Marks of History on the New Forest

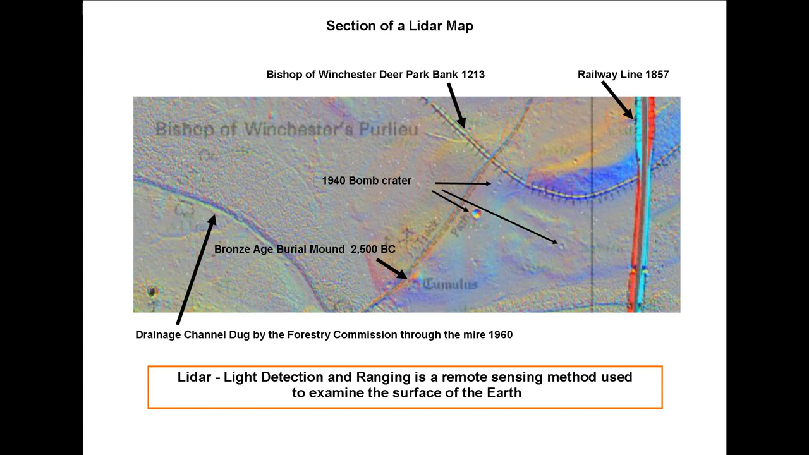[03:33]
All of these marks are still there. And they show so clearly on this LIDAR map. Now because the tumulus on this section is rather eroded.